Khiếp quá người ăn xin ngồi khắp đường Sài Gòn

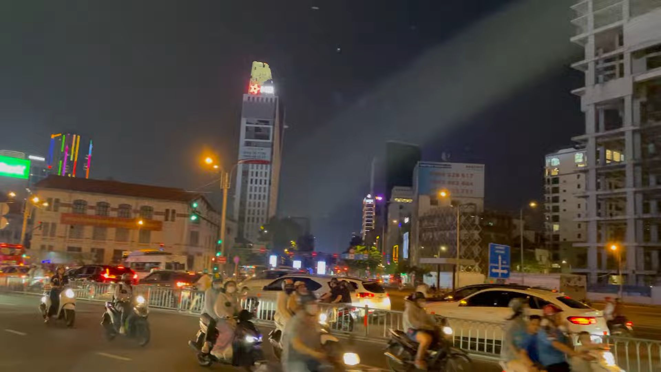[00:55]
Và Sài Gòn TV mến chúc cô chú và anh chị một buổi tối thật nhiều niềm vui và sức khỏe. Ở đây đây là mình hướng này sẽ đi về đường Trần Hưng Đạo. Rất vui được gặp lại cô chú và anh chị trong video tiếp theo của em hôm nay. Video tiếp theo hôm nay của em sẽ chia sẻ về một số hình ảnh của những người vô gia cư,
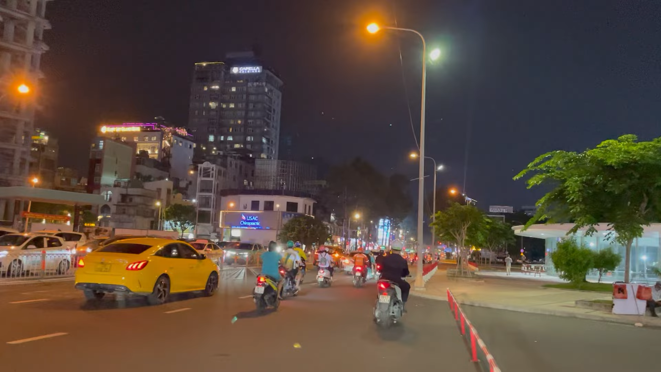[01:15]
những người có cuộc sống không may mà sống cơ nhở ở khu vực cầu Nguyễn Văn Cừ của quận 5 mình đó cô chú và anh chị. Cô chú và chị mình cũng biết là sau cái đại dịch thì nó làm cho cuộc sống bà con mình rất là nhiều vất vả, làm cho rất là nhiều người có cuộc sống hoàn cảnh không may, cái người ta sống đưa đẩy người ta ra thành những người vô gia cư sống ở lang thang ở khắp phòng cầu với hè ở trên đường Nguyễn Văn Cừ.
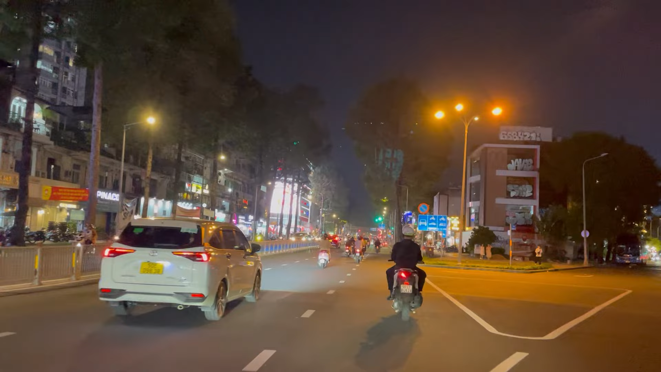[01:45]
Cô chú và anh chị, hôm nay em sẽ mời cô chú và anh chị mình đồng hành cùng em. Đi em sẽ chia sẻ một số hình ảnh của những người có hoàn cảnh không may của chú và anh chị.
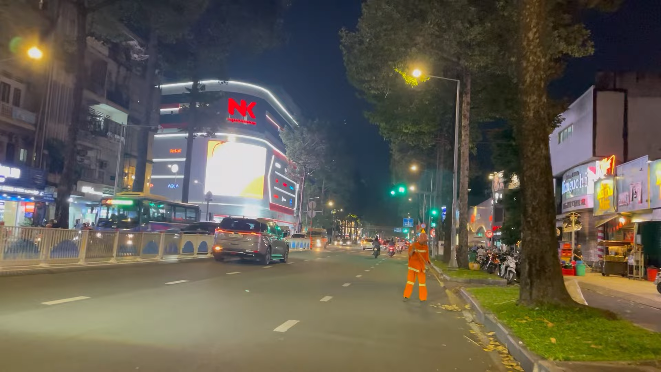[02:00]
Giờ đây là đường Trần Hưng Đạo của phường Cầu Kho quận Nhất. Ở hướng này là mình sẽ đi về đường Nguyễn Văn Cừ rồi mình sẽ băng qua bên kia luôn
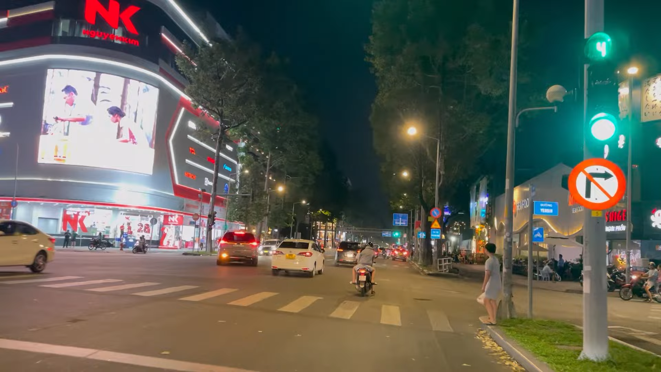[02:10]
là mình sẽ đi về Trần Hưng Đạo B của quận 5 đó cô chú và anh chị. Nhưng hôm nay em sẽ đi tới Nguyễn Văn Cừ rồi em sẽ băng qua rẽ trái về cầu Nguyễn Văn Cừ.
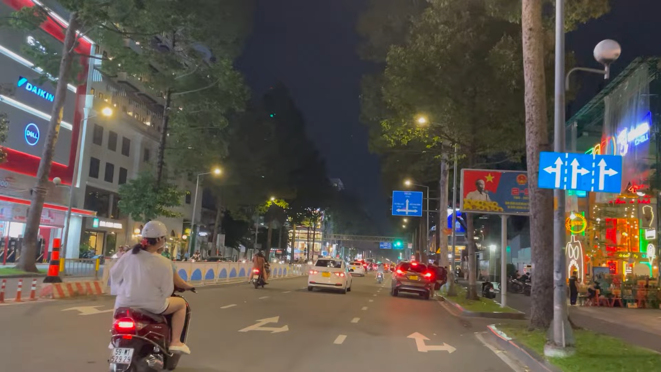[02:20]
Đó, cái đường Trần Hưng Đạo này là thuộc phường Cầu Kho. Cái hai bên đường đó, người ta trả mặt bằng rất là nhiều luôn cô chú anh chị. Ở cái phường Cầu Kho, cái đường Trần Hưng Đạo đoạn này nó cũng đắt rất là mắc luôn cô chú anh chị. Nhưng mà thời buổi kinh tế bây giờ tình hình cuối năm này ta trả mặt bằng rất là nhiều luôn.
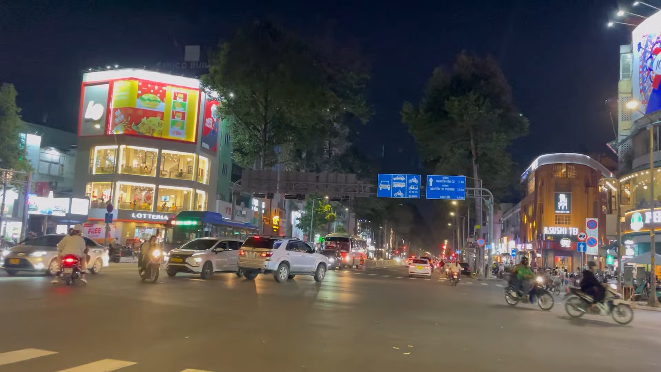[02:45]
Cơn bão trả mặt bằng hình như là còn rất là dữ dội luôn cô chú anh chị. Ở phía bên đây đó là cái phố đi bộ Bùi Viện, phố Tây, khu phố Tây Bùi Viện đó cả nhà. Các cô chú thấy hai bên đường thì đã những cái nhà rất là to, rất là lớn luôn, san sát nhau mà đều đóng cửa,
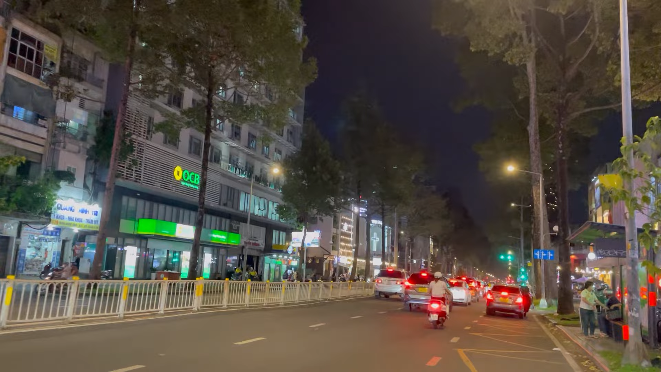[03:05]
đều ghi bảng cho thuê, trả thuê mặt bằng rồi trả mặt bằng đủ thứ. Những hình ảnh rất là quen thuộc ở Sài Gòn mình.
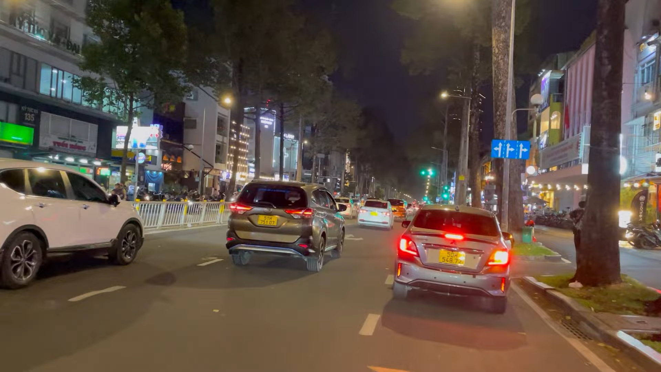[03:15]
Bây giờ là cô chú mình đi ở cái đoạn đường nào, khu phố nào cũng thấy là cho thuê mặt bằng rồi trả mặt bằng, rồi thậm chí những cái nhà rất là lớn ba hai ba mặt tiền rồi cho thuê mặt bằng từ hồi dịch tới bây giờ không ai thuê á, rồi gỡ bảng xuống hết rồi chứ anh chị,
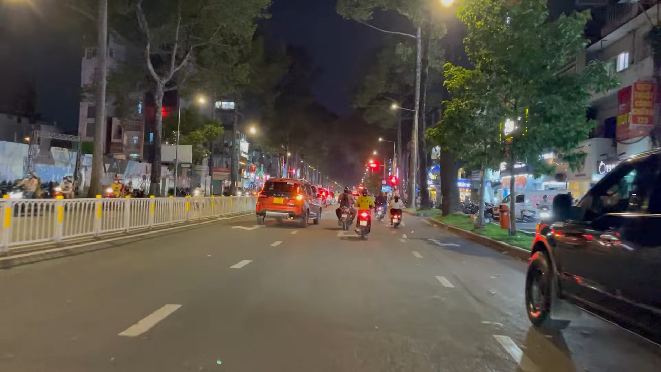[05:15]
Đó buộc người ta phải trả mặt bằng, đầu tư vô cái chi phí mà sang sửa rất là lớn rồi lại rút ra lại bỏ không như vậy. Cái đoạn này thì hơi đông đông này nè cô chú anh chị. Đó. như mình đi gần tới không như đi gần tới đường Nguyễn Nhân Cừ rồi đó ra cô chú anh chị, rồi Nguyễn Nhân Cừ cho nên là
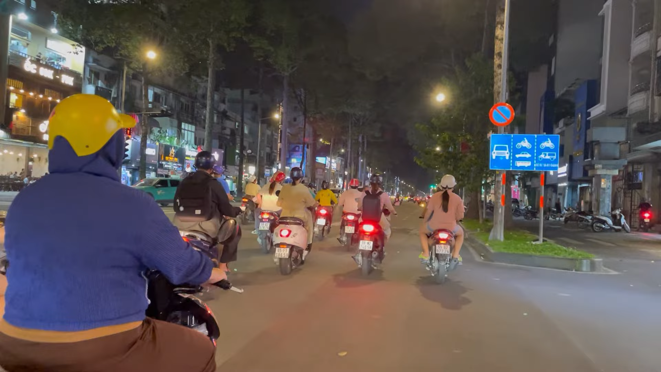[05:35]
ở ngang đó nó sẽ kẹt xe rất là nhiều ở khúc Nguyễn Nhân Cừ với lại đường Trần Hưng Đạo mình đó, hai bên đường chú không thấy bây giờ này mới 8 giờ mấy gần 9 giờ mà hầu như là những cửa hàng đóng cửa gần hết luôn, đóng cửa san sát nhau, chỉ còn 1-2 cửa hàng quán bar hay là những cái xì ba rồi là nó mới mở cửa tới giờ này lại cô chú anh chị. Chứ thực ra thì giờ này nó đóng cửa những cửa hàng và quán ăn,
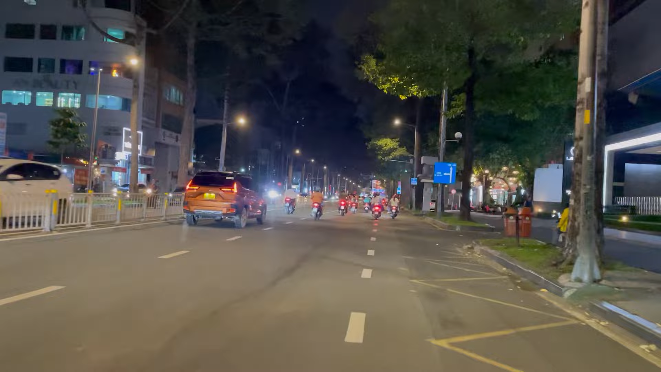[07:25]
nó vắng cái tầm này rồi các bạn chị thấy không? Đó, công nhân họ thất nghiệp họ về quê rất là nhiều luôn chú anh chị, những ngày cuối năm này. Hôm nay là mình đã những ngày cuối của tháng 10 năm 2024 này, thì là mình đi gần hết năm 2024 rồi cô chú anh chị, và thấy cô chú cái tình hình
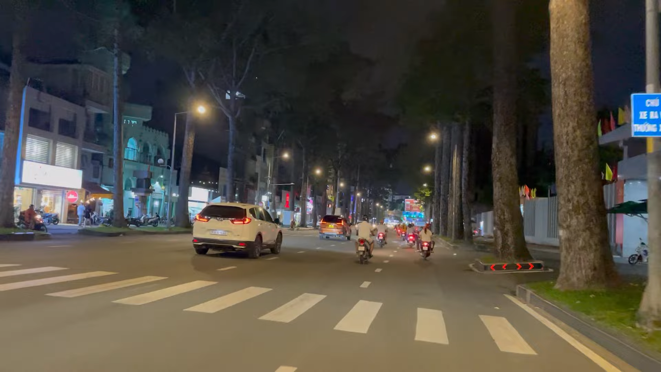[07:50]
càng ngày càng rất là căng thẳng, thất nghiệp rất là nhiều. Cái đoạn này nó tối cô chú anh chị, nó không có điện đường á, cho nên là nó rất là tối luôn, hai bên có hàng cây rất là to. À, ở phía xa xa phía trước mình đó là tên mình tới đường Nguyễn Nhân Cừ đó cô chú anh chị. Trên cầu Nguyễn Nhân Cừ thì nó có một hành lang đó rất là nhiều, người ta tới giờ 90 giờ thì người ta tới đó, người ta ngồi đang ngồi Mạnh Thường Quân,
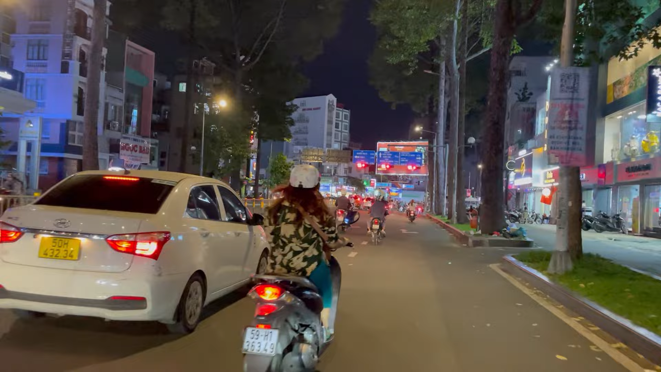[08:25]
thì nếu Mạnh Thường Quân cứ tầm 8-9 giờ thì họ đi ngang họ phát cơm phát quà phát nước rồi đó cô chú anh chị, nhưng mà hôm nay trời mưa nữa nè, chiều giờ trời mưa chắc bà con ngồi trên đó là giả thôi đó, ta ngồi ta che co ro trong một
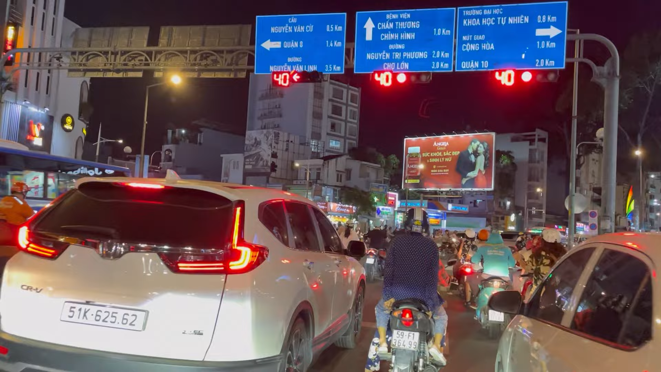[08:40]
cái dù tạm bợ dưới để người ta xin những phần ăn đêm để người ta sống qua ngày. À, ở phía đường Trần Hưng Nguyễn Nhân Cừ mình đó là mình sẽ đi về cầu xe tới Thế Tổ đó cả nhà, còn phía bên tay trái mình bên đây là mình sẽ đi về cầu Nguyễn Nhân Cừ nè, à, sẽ rẽ trái đi về cầu Nguyễn Nhân Cừ. Em đợi đèn đỏ một xíu em sẽ đi về cầu Nguyễn